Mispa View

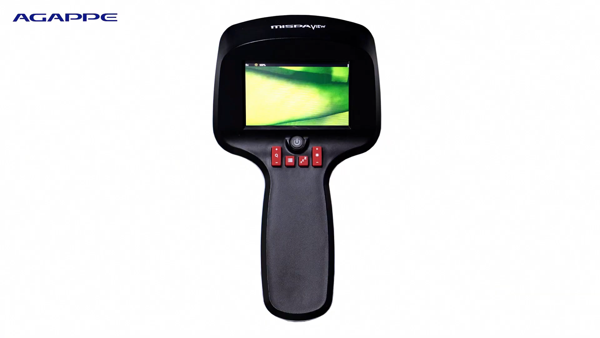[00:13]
Presenting MISPAVU, an infrared light-based device to view the peripheral vein,
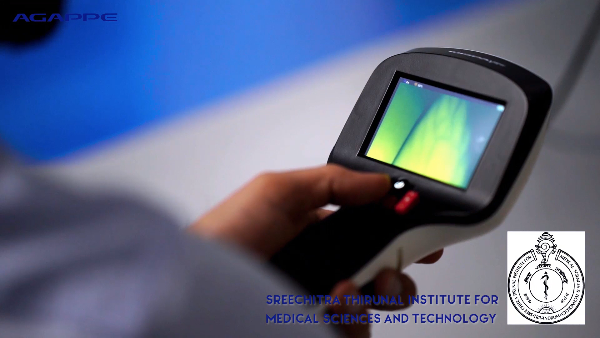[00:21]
designed and developed under the visionary Sreeshitra Thirunal Institute for Medical Sciences and Technology, Trivandrum.
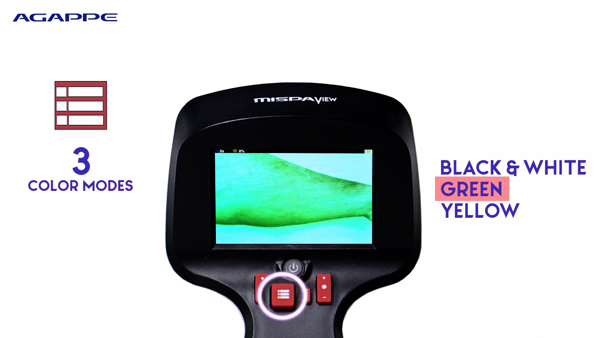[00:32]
Up to 6x zoom, delivers precise visibility.